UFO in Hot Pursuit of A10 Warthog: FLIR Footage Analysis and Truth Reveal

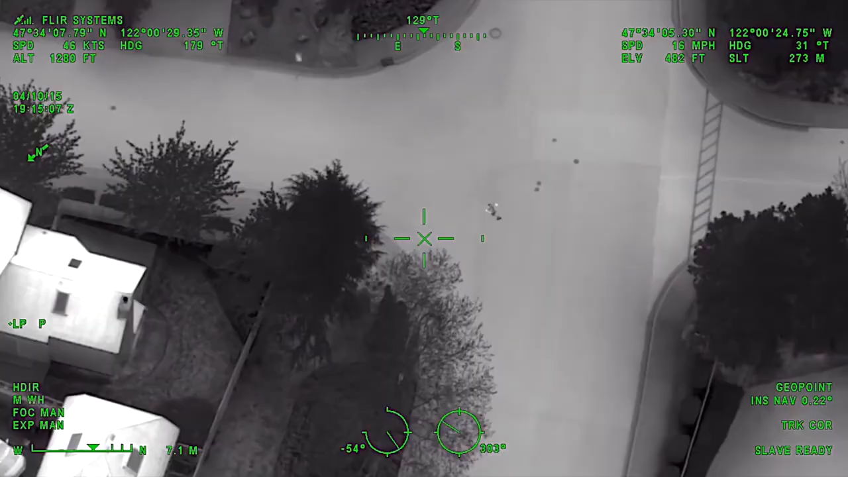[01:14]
In an example video like this one, you see that the instruments or the data correspond to what you witness in the recording.
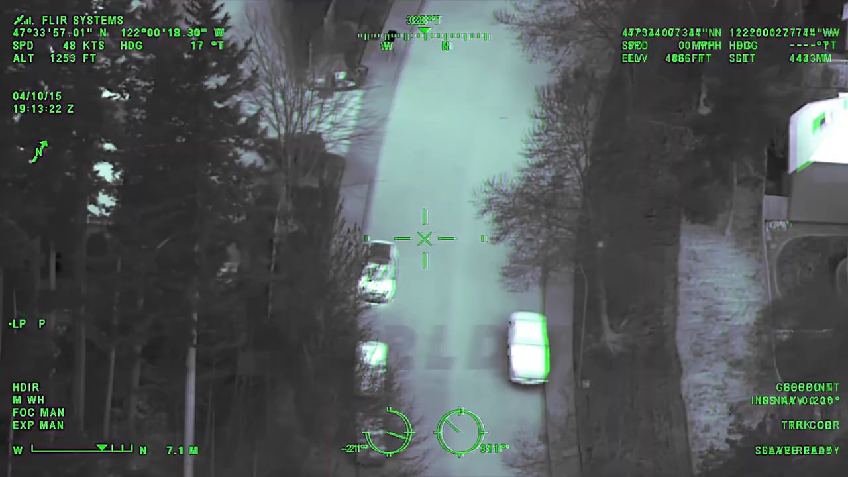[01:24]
In the UAP video, you can see that the instruments do not correspond to what you witness in the video. The green numbers and letters do nothing except the instruments or the data at the bottom center. If that is not correct, the video is not correct.